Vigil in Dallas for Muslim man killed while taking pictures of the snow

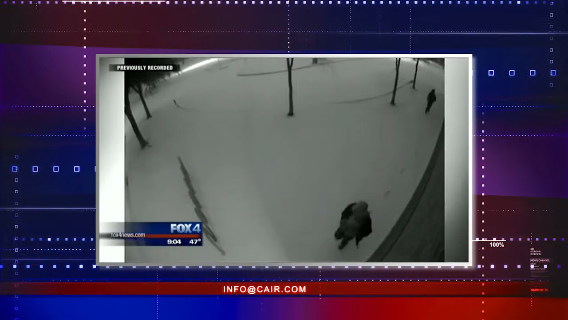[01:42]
Within the first 20 seconds, the first suspect runs by carrying what appears to be a rifle, followed by another suspect. 20 seconds later, two more people walk by. Their identities are unknown.